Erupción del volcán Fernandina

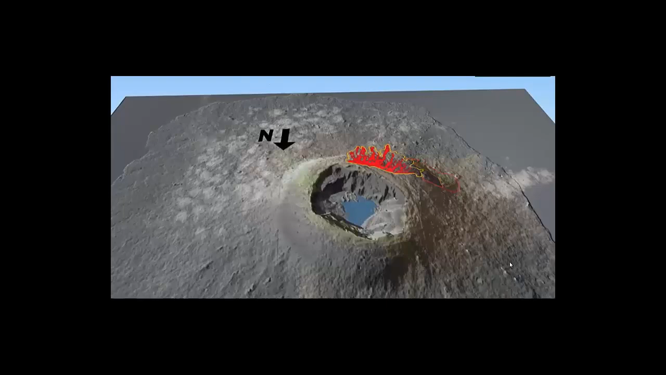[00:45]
En la animación se los observa pintados de color rojo.
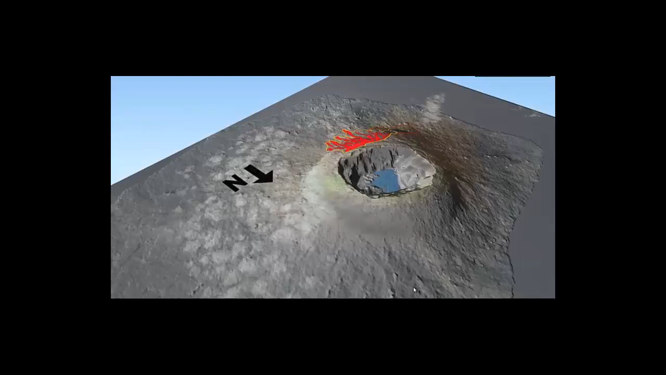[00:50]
Cubren un área aproximada de 6.44 kilómetros cuadrados.